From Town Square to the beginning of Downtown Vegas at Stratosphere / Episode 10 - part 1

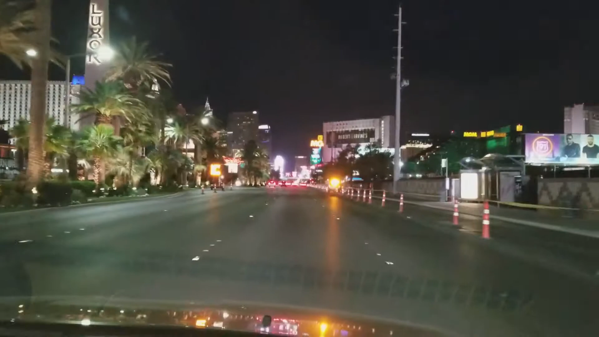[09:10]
This is all on the right. Still no access.
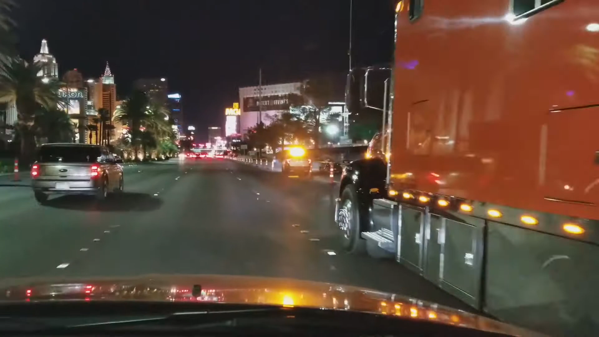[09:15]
Oh, we have a truck blocking our view. Okay. Even interesting.
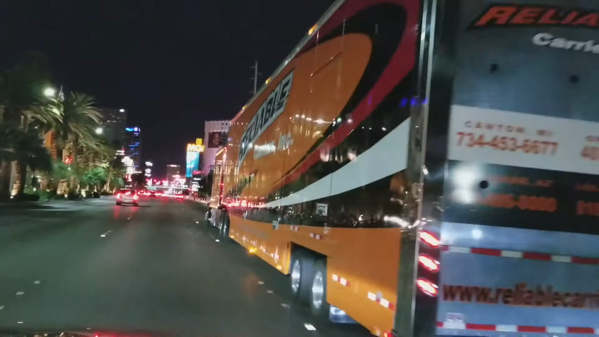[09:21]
We did not expect this truck, but it's a huge truck. Yeah. Orange color.
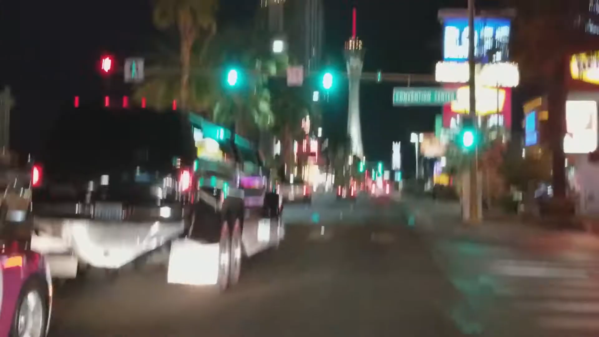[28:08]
Will be circus on the left. The left, yeah, just. And fountain blue on the right. Yes. Here's the Peppermill. This is a famous restaurant bar. Yes. This one, Peppermill.